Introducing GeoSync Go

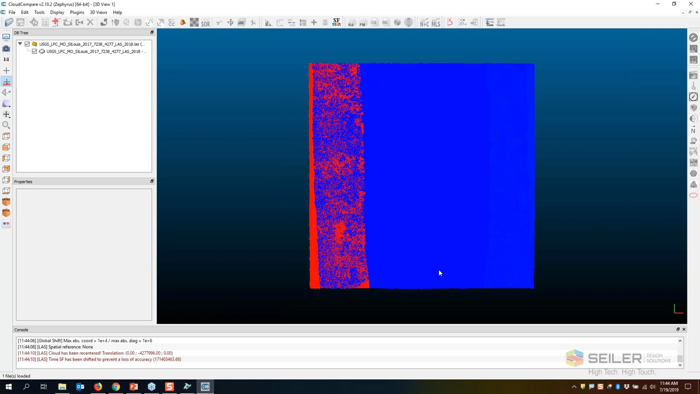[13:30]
okay so here is a typical uh usgs tile that has been downloaded you can see uh i'm looking at in an elevation mode or an intensity mode right now really
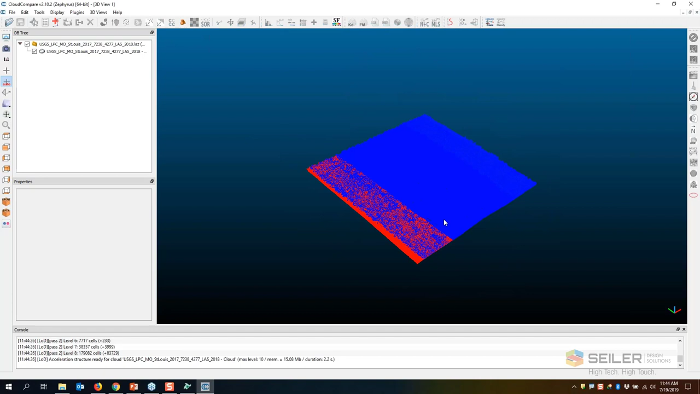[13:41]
not a lot of detail on there but if i go into that rgb folder after the
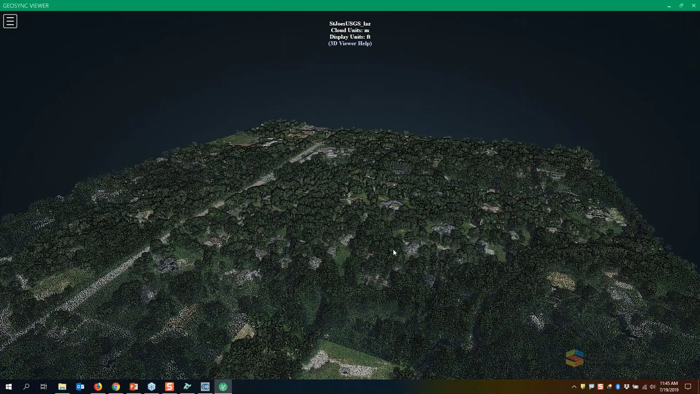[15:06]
clear very easy to use uh um point
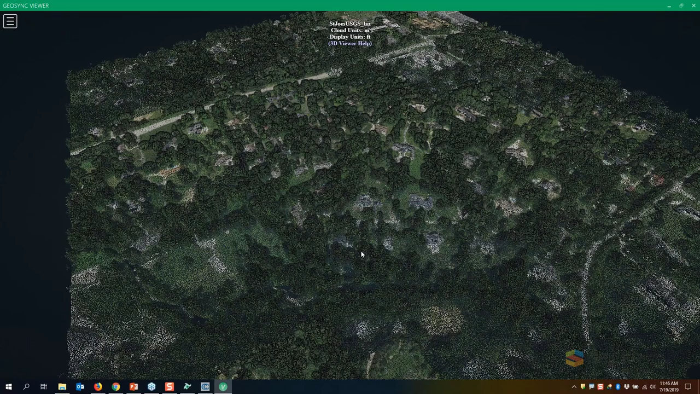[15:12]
cloud viewer i can orbit okay um let's go to another one here uh i will go to my uh geoslam so i have a geoslam file let's see
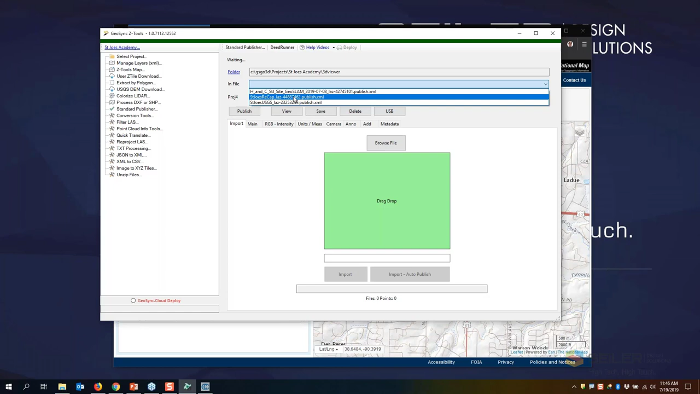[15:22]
let me go actually to my uh uh my recap file so i'm going to go ahead and
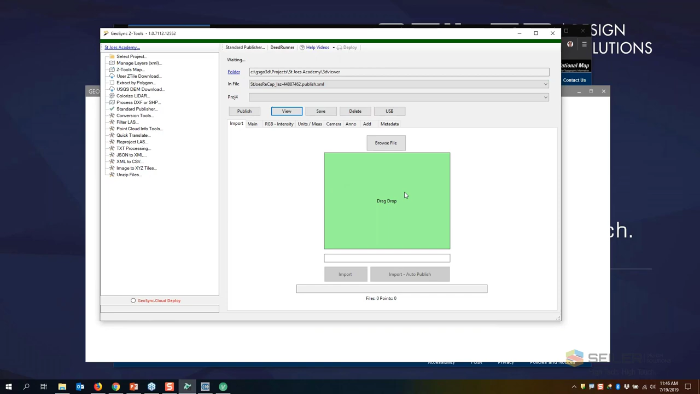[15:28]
view that so this was a uh a drone flown
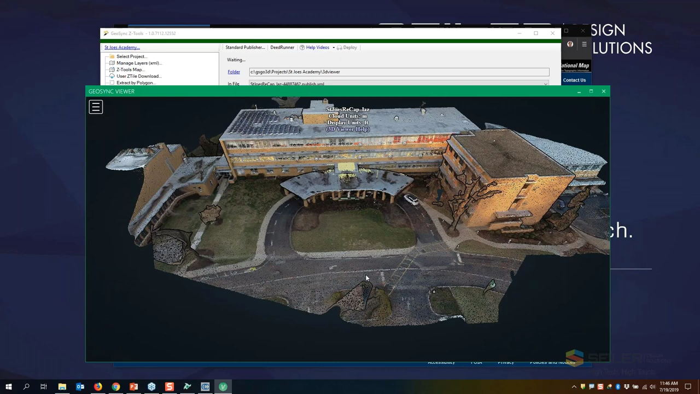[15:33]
uh lidar uh that was uh sorry not lidar uh drone flown photogrammetry program that was a process with uh uh autodesk
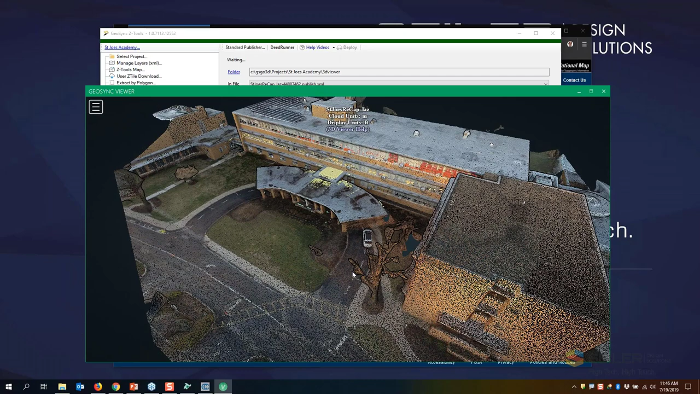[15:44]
recap photo and uh if i look in here and i look at my publisher um i have gone ahead and added a uh
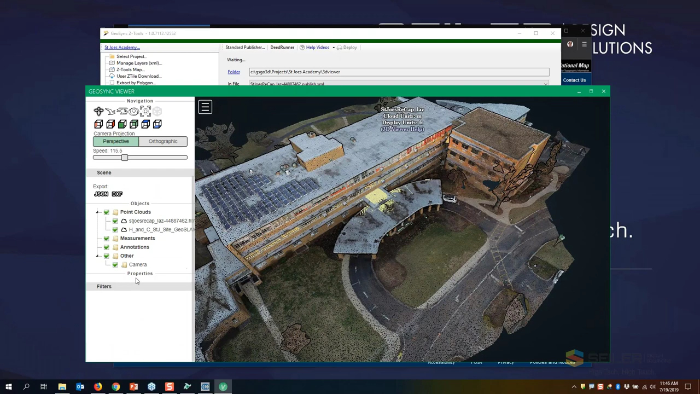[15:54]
geoslam scan of the interior if i turn off the uh the recap photo you can see the geoslam scan that's internal to this so i can go ahead and use this publisher to combine several different sources into one
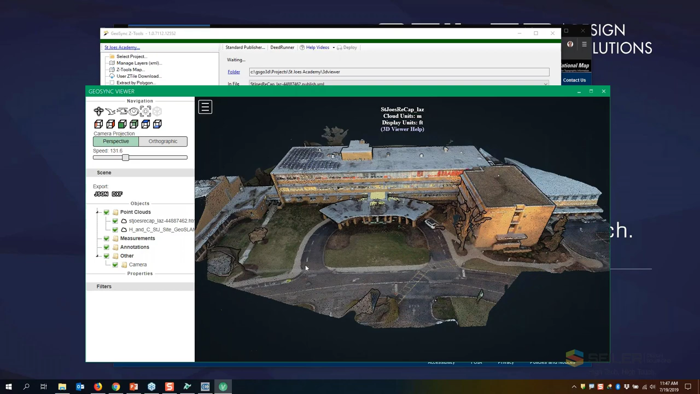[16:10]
viewing scene uh if i wanted to i can come back here because i had that usgs in the same project
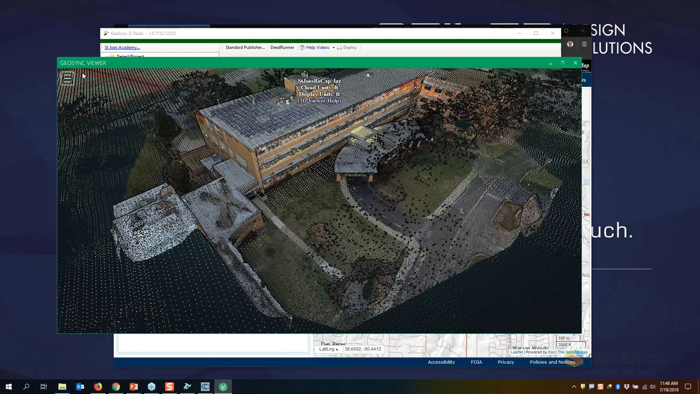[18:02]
yeah that's better i had the units yeah those are the elevations so you can see i'm getting some data out here i'm getting some point cloud data i can take some vertical measurements
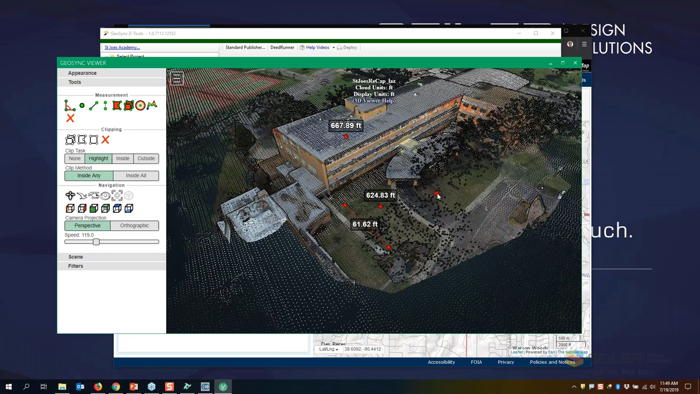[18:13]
gather areas and then when these are all done i go ahead and export these out to dxf if i want to as well
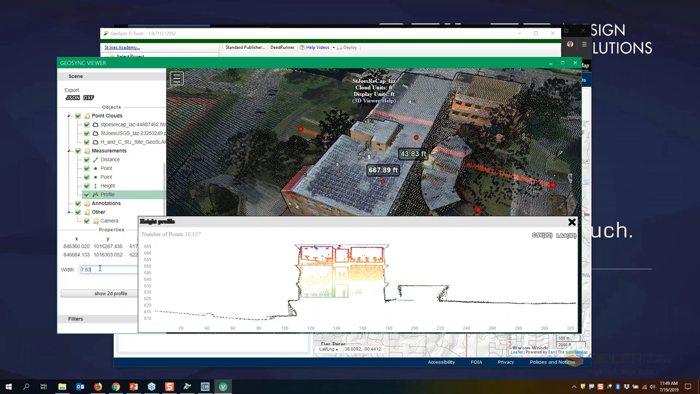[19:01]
so maybe this distance strip of point cloud data i wanted as an las file i can increase that width maybe to 25 feet and let me close this change this to 25 feet oops i gotta increase it up here so you can see that point cloud getting louder and larger and larger actually let's take it up to 100 feet
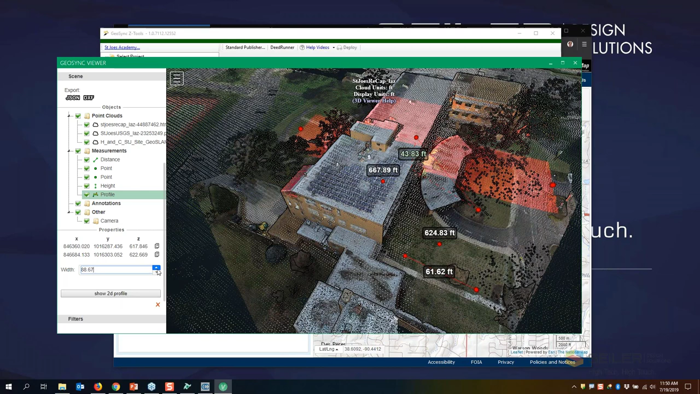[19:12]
100 show deep 2d profile and now i can export this out as a separate las
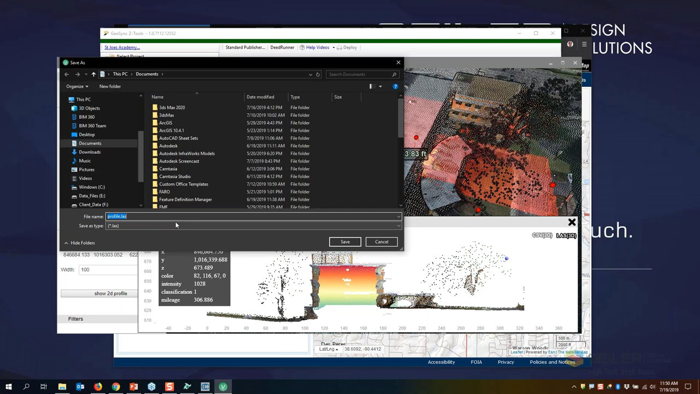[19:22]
if i wanted to of just that profile data now this viewer here is all internal
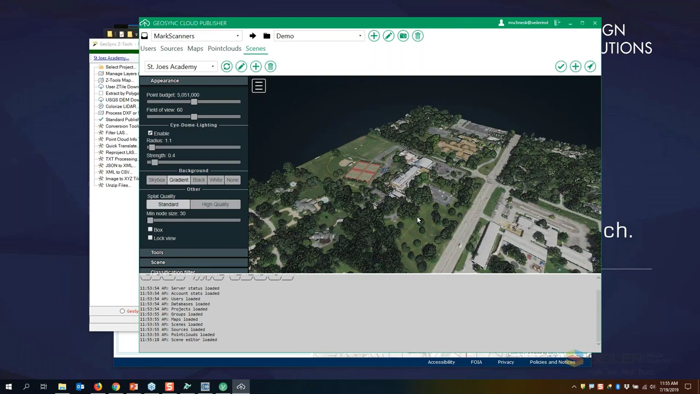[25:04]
scene um i have the uh um the usgs i have the building recap photo and i have the geoslam uh uh point clouds shared in here uh this is my tools for setting that up so i can go ahead and add a scene i can go ahead and browse for another point cloud uh like an las or laz